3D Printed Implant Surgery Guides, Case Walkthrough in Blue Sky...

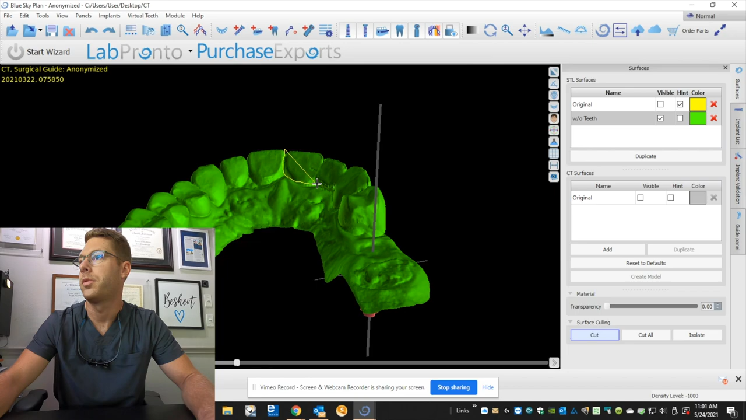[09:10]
here my duplicate scan let's see that's looking good right to cutting this tooth out
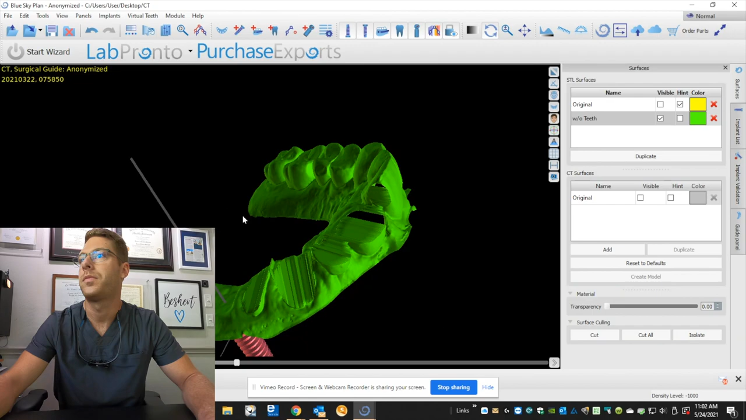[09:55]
and open it up in mesh mixer to